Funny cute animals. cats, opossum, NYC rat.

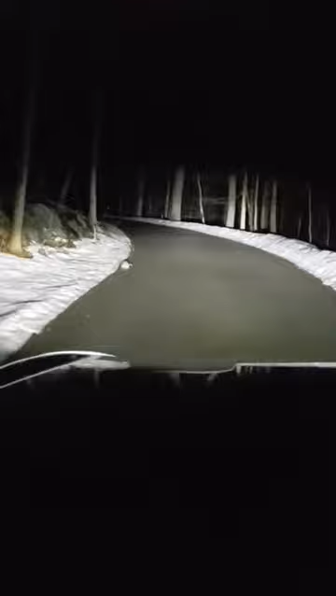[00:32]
I'm afraid he might go in the middle. He's not gonna go in the middle. Poor guy. Watch. Okay, there he goes. Go. Leave him alone.